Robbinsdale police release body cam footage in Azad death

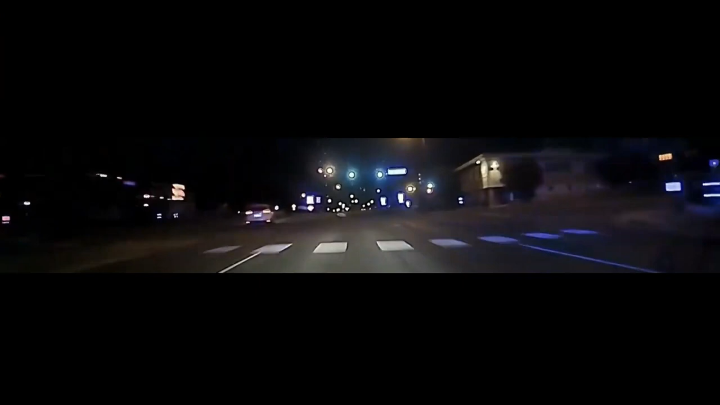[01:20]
including his brother in the white SUV. I'm just kind of shaking up. Oh hell yeah, the guy's driving like an idiot. Azad runs before police reach him.